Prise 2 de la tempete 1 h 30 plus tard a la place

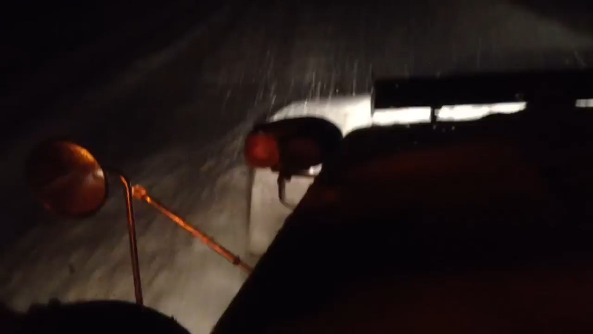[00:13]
Ouais, ça c'est la troisième fois que je monte à Saint-Viennet, mais il n'y a plus qu'un pied de tomber en cours d'un coude. Ça redéborde du 45 en avant. Si je roule plus vite que ça, ça passe par-dessus. Puis ça chie l'autre bord à force qu'il venait trop de 45.